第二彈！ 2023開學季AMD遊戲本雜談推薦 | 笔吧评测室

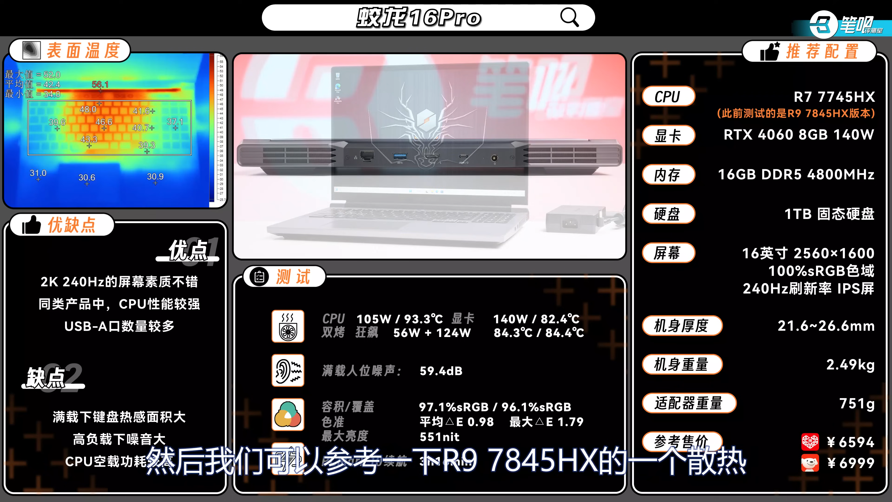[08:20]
还是可以保留的然后我们可以参考一下R97845HX的一个散热它这个
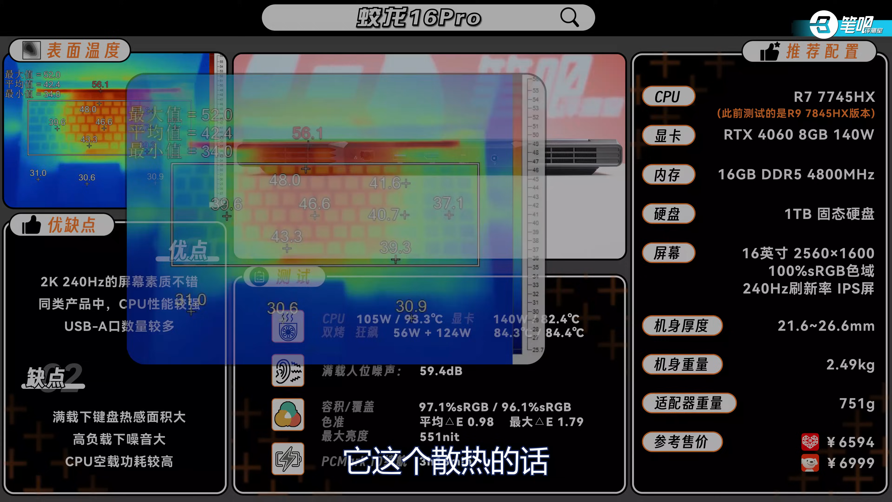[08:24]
散热的话表面温度这个键盘热感的这个面积表面温度那个数
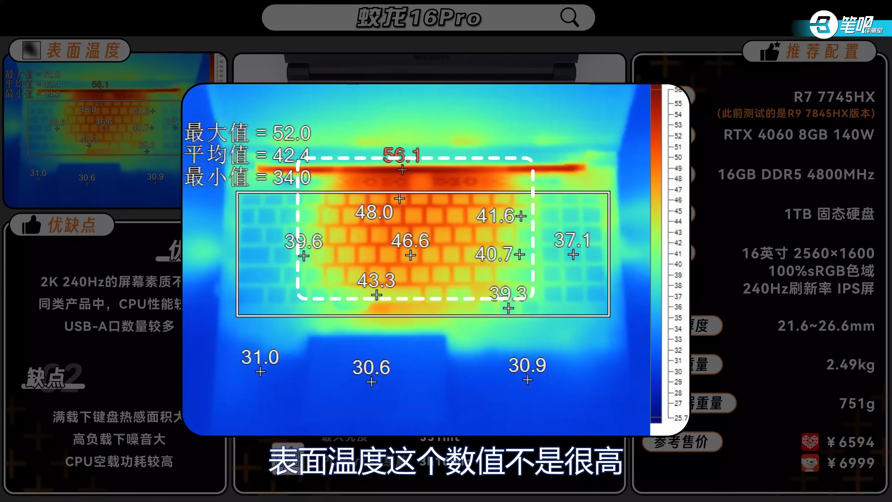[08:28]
值不是很高但是这个面积还是比较大的这一点需要
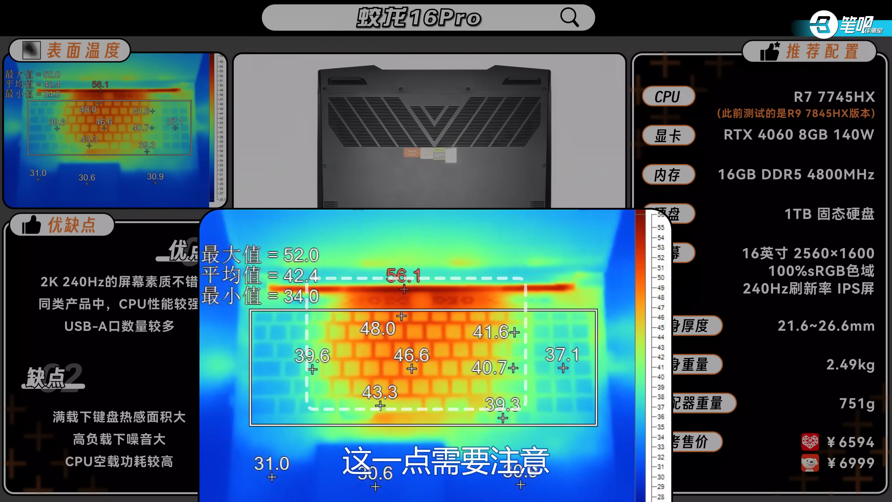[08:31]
注意键盘热不热这个要有两个重要的参数一个是温度的数值一个是温度的面积有些机器它可能键帽中间一点点地方特别特别烫其他地方还好那我觉得这种就相对来说可以接受像
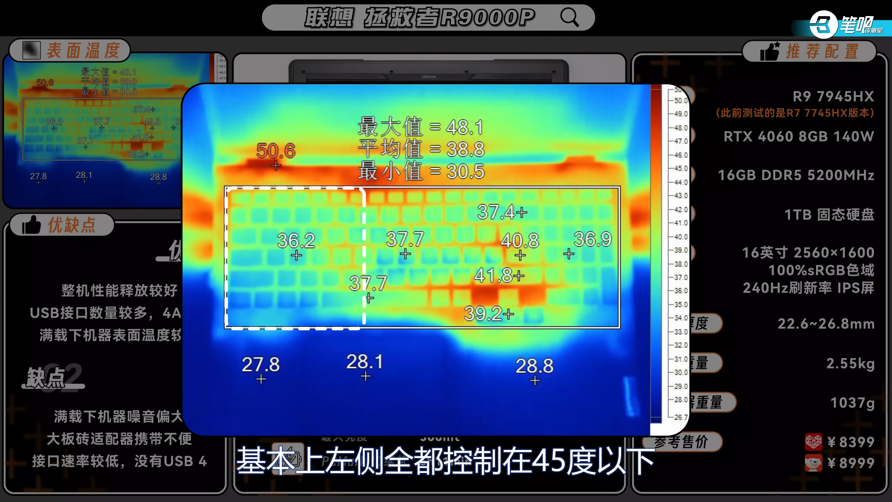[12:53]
7度虽然有热感但是这个温度都是相对来是偏低的我们
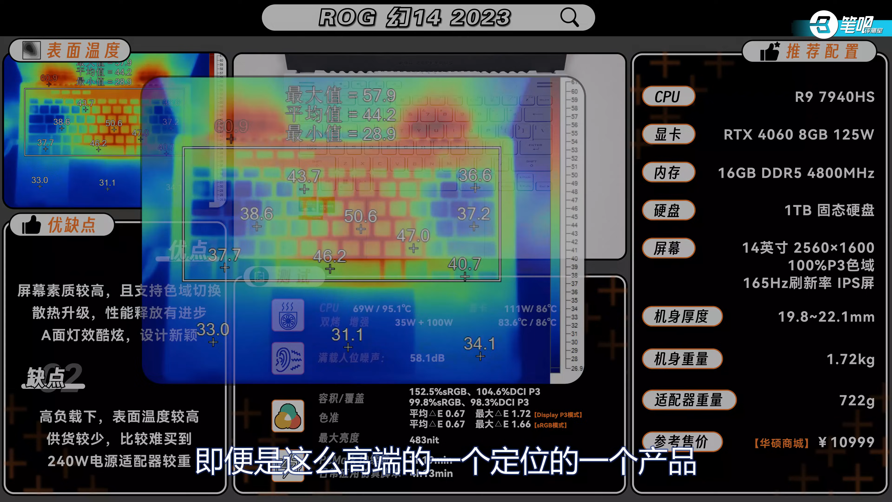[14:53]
便是这么高端的一个定位的一个产品它的键帽温度依旧是没有办法控制的可以看到中间是50度但是幸好两侧温度低了很多38.
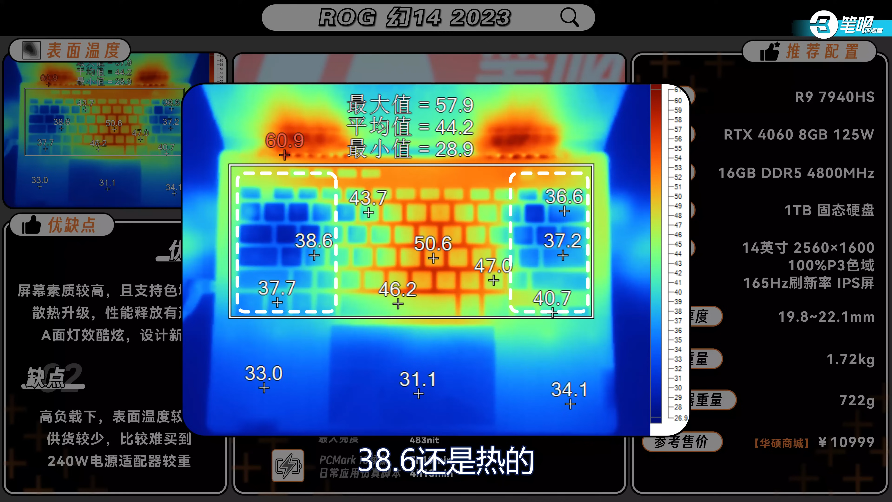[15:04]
6还是热的万拖33度你都有一点点热感所以说这个机器有多热你应该心有数